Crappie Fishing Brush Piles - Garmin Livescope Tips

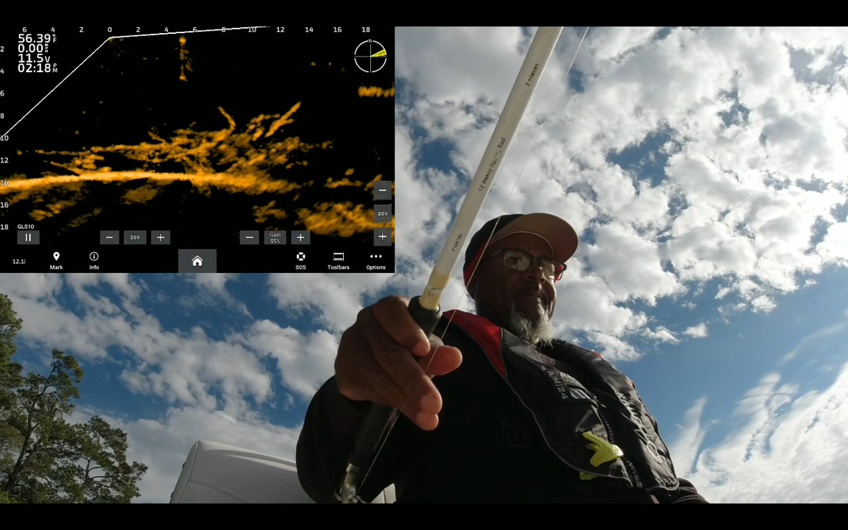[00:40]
I'm only using you only can see one dot. So I'm only using a jig. I don't have a split shot on here because I'm going in there deep.
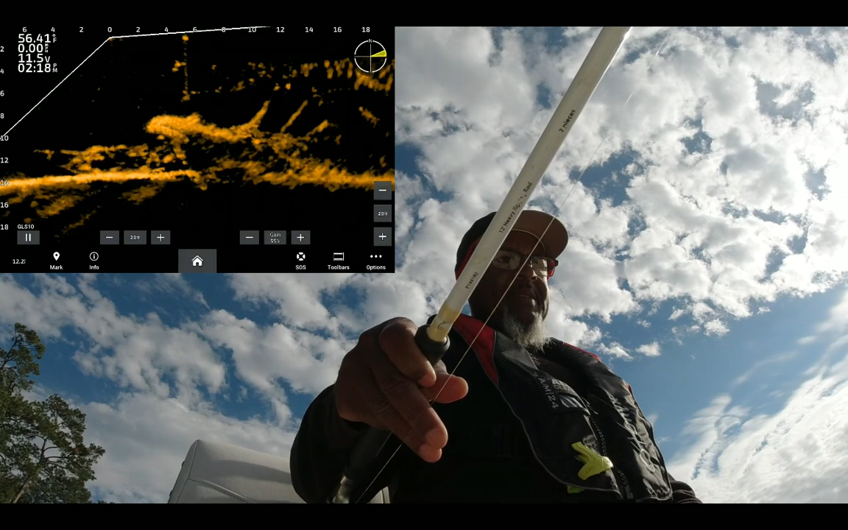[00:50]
I'm going to be going in there deep to search those big girls out. Look at this. That got to be a catfish.
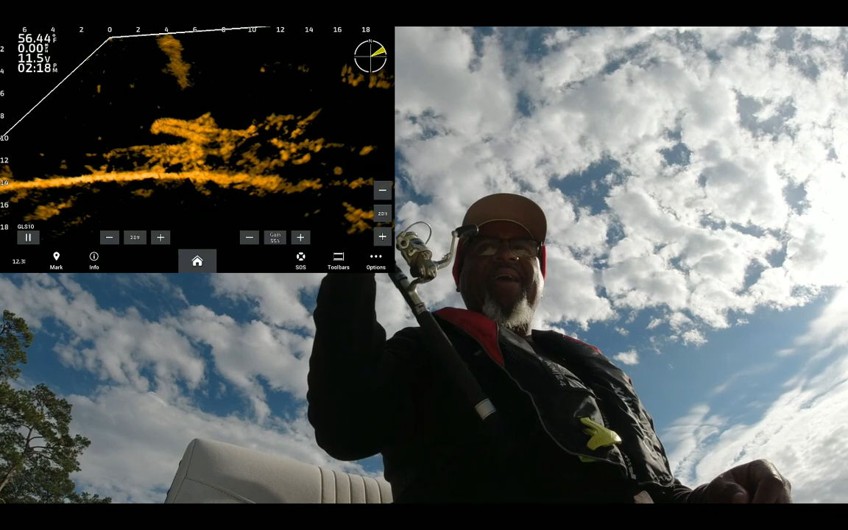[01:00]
That got to be a catfish. Old Blue. He hit that daggone jig way up there.
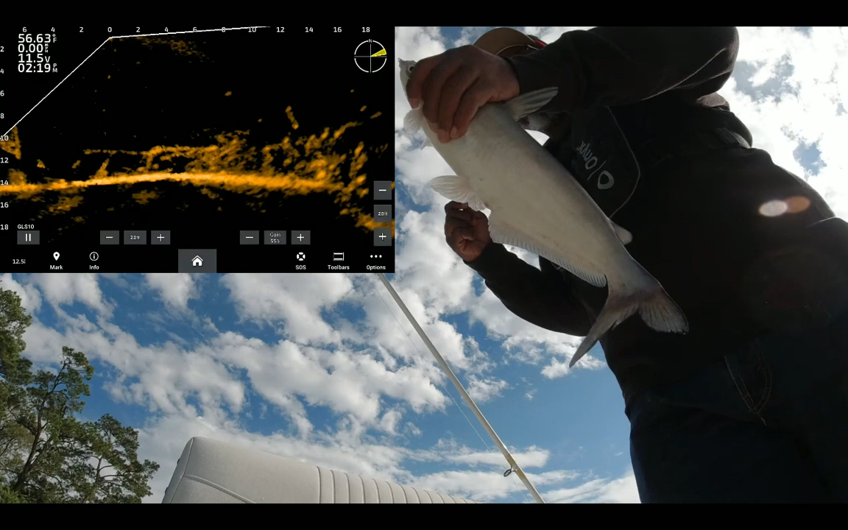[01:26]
You're nice one. We're going to let him swim, though. We got room for other things.
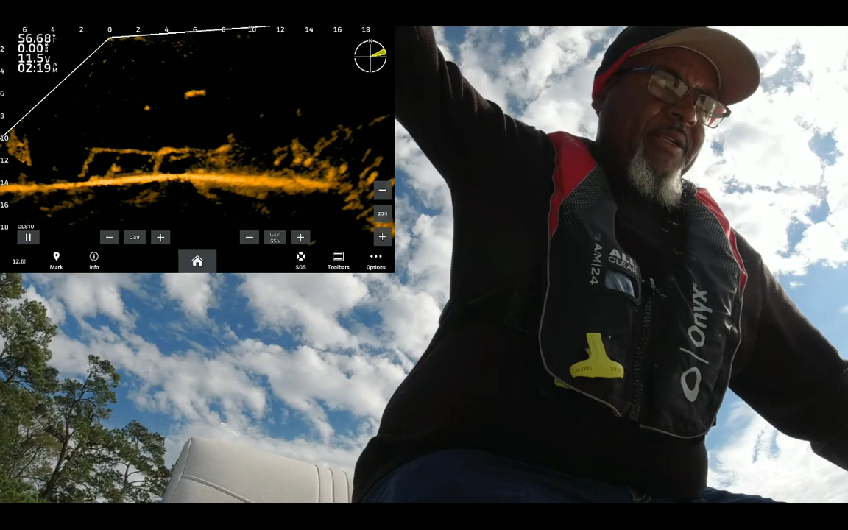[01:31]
I didn't even see him hit. He hit it, though. All right, I see some fish up here. And one thing I will tell you guys is that, man, there's fish all over this lake. And with me guiding, it's really, really showed me that.
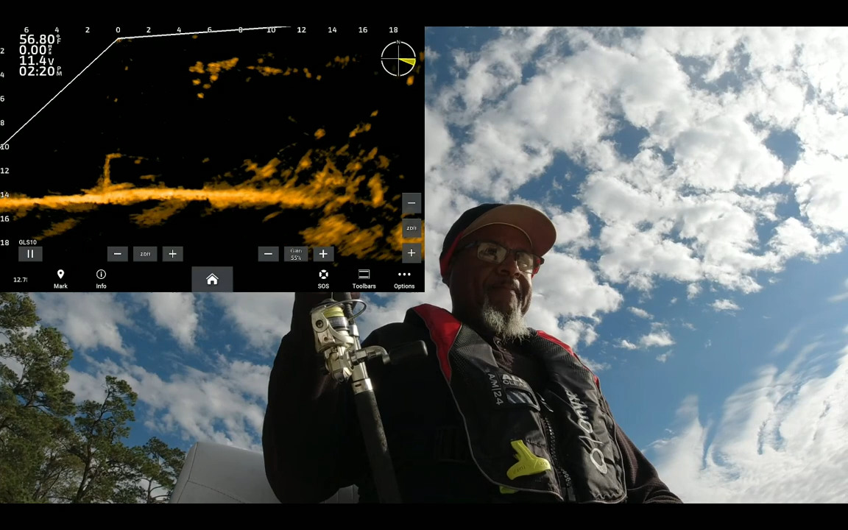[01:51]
On screen: water 56.80°F
And I still hold the saying of,
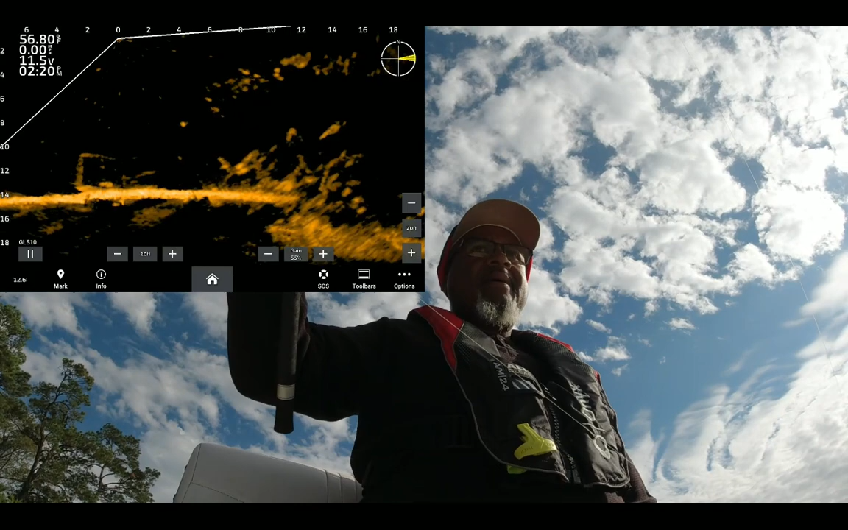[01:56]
On screen: water 56.80°F
I don't care where you stop at on this lake, you get on top of some structure, there's going to be some fish there.
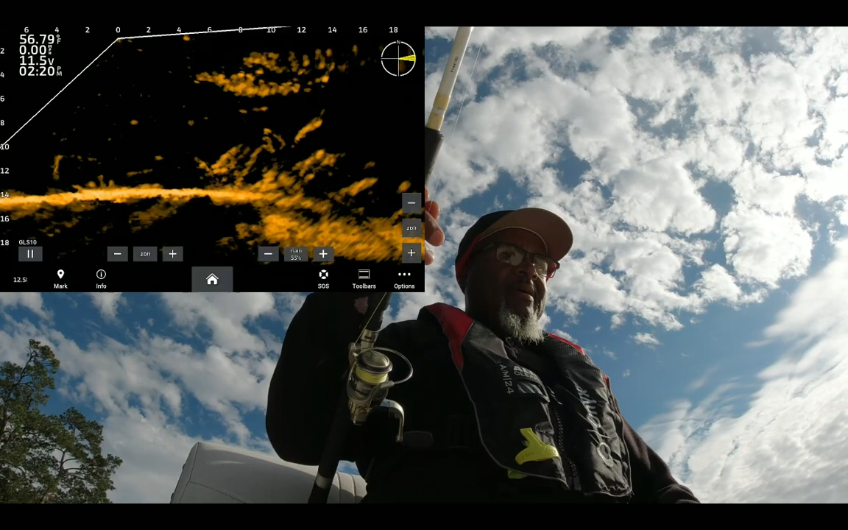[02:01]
Let's see if these will eat. Really too much structure in this lake.
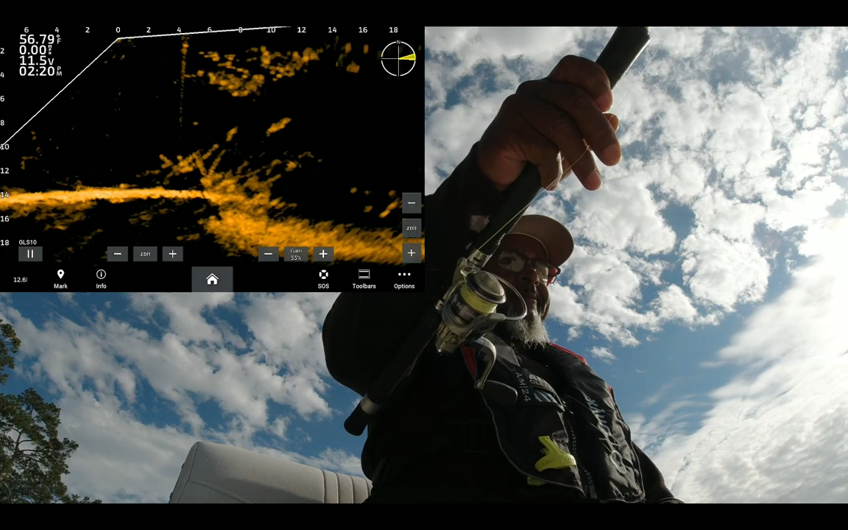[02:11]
See if we can entice them out of there.
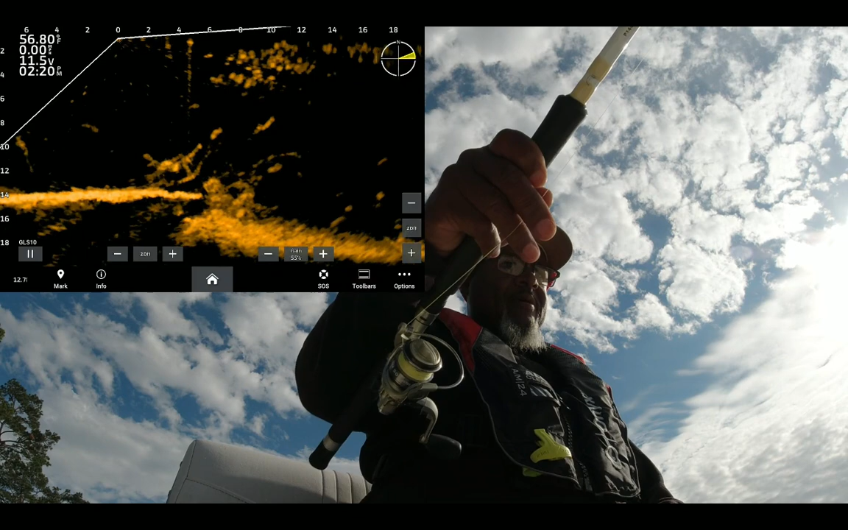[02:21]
On screen: water 56.80°F
Right there at him. He didn't show no interest, so we're going to go. Oh, here you go.
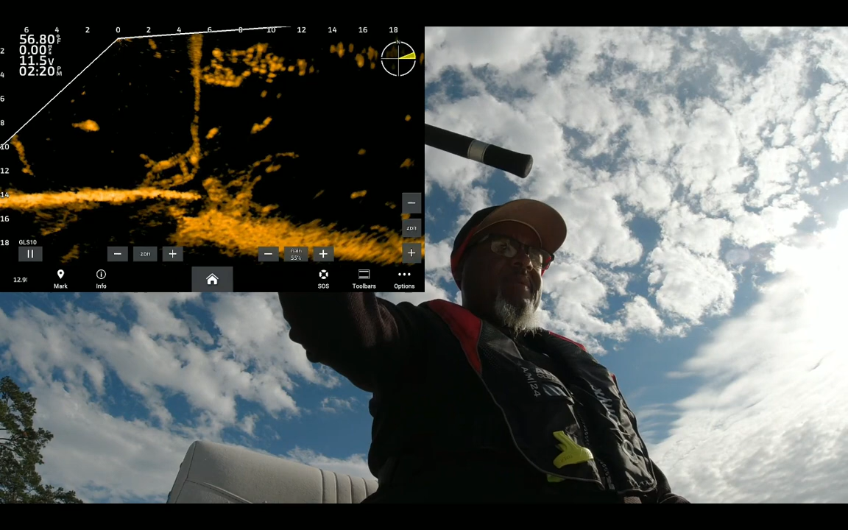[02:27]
Oh, he hit it. He hit it.
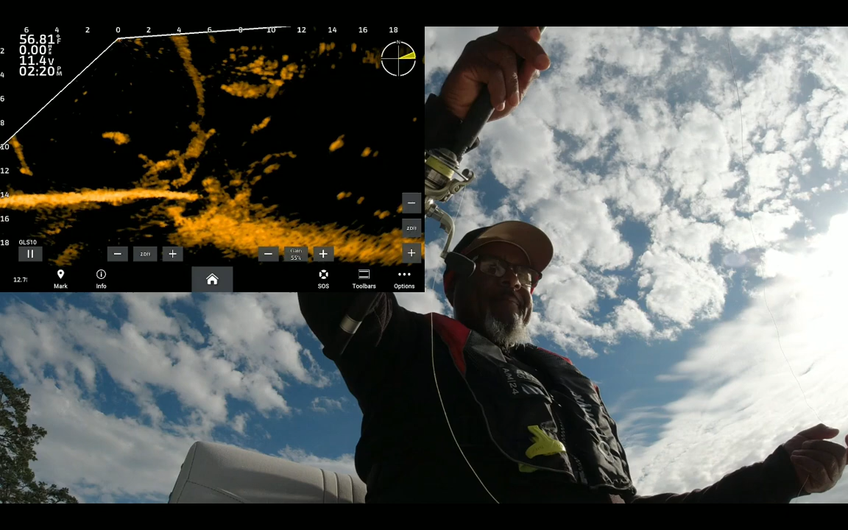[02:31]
It's okay. We're going to find something that want to eat it, not just hit it.
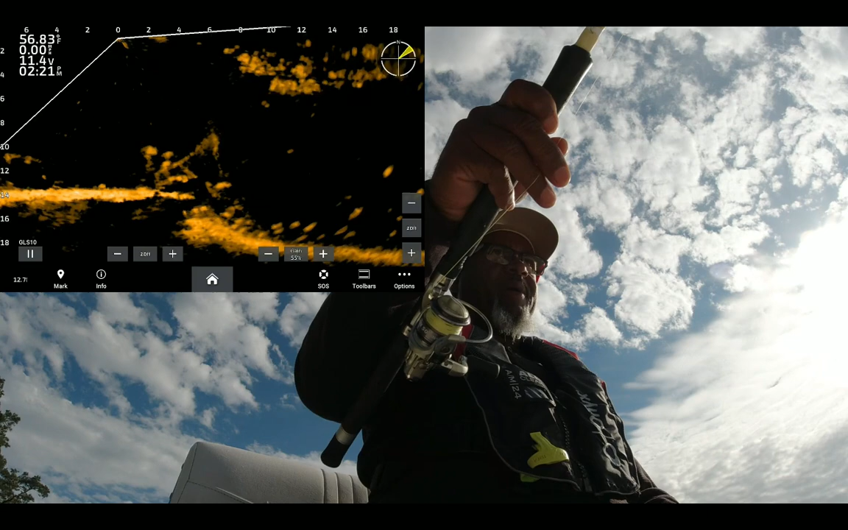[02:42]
Got a little bit of a breeze, but it's not bad. I found some slack water right here, flat water. And one thing I will tell you is when you're not using a split shot,
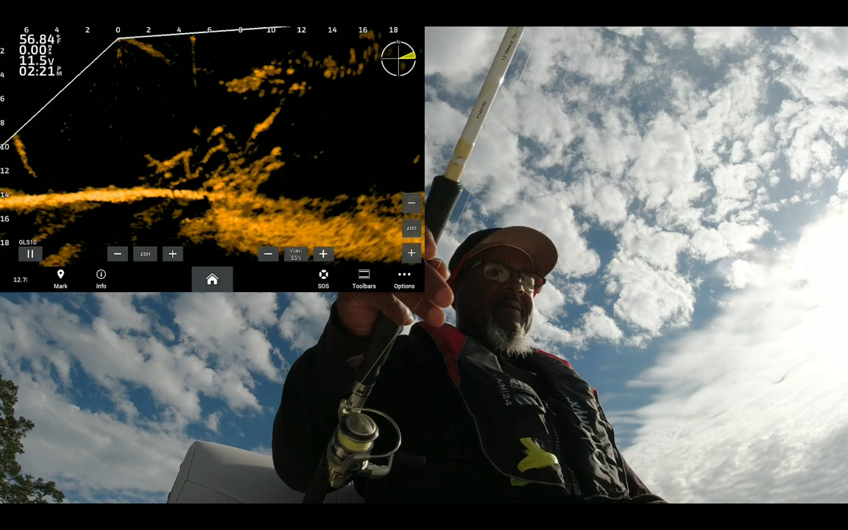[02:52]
you really have to work at keeping that jig in view. There's a fish right there up under that limb.
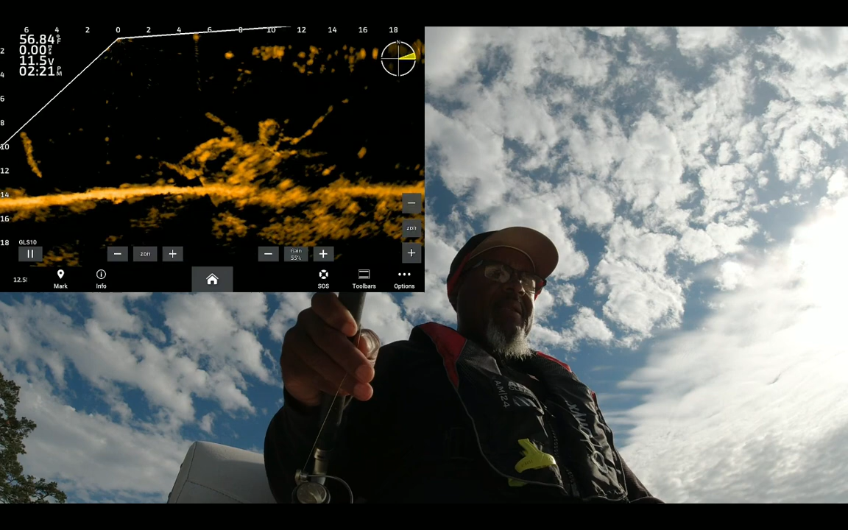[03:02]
My jig's sitting right on top of the limb. See if we can wake him up. And it's really thick right there.
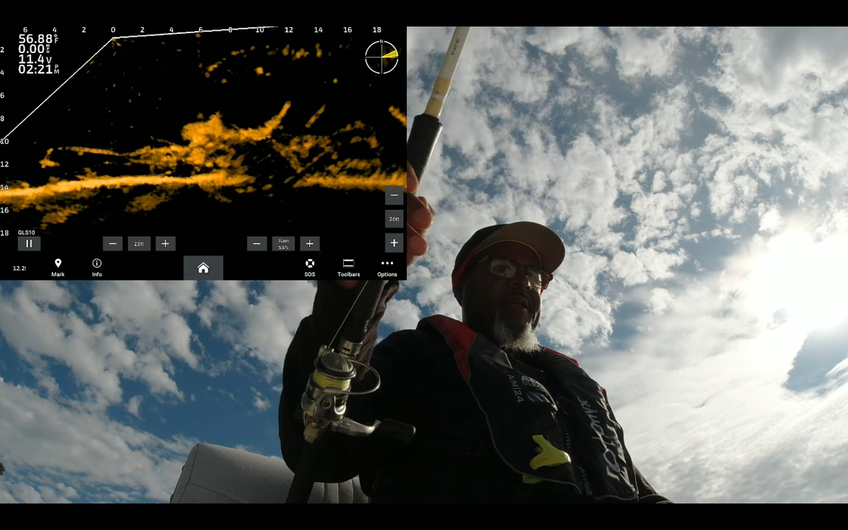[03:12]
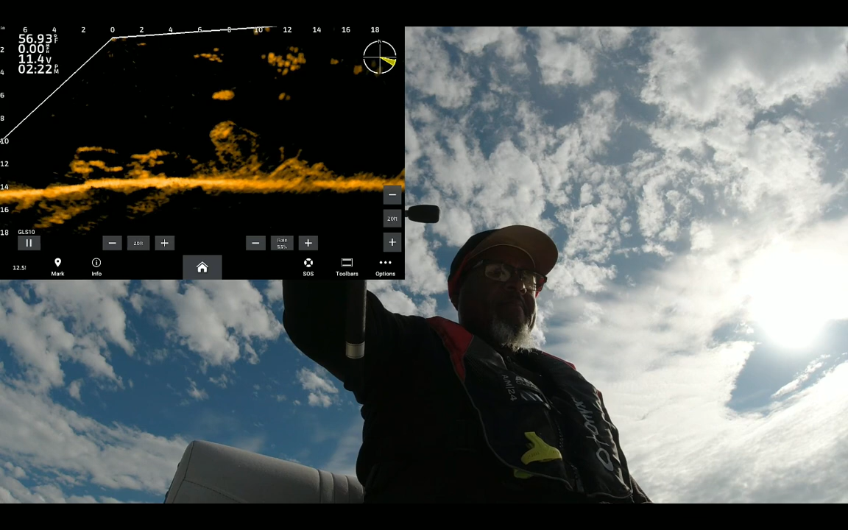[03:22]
Another big old catfish up there.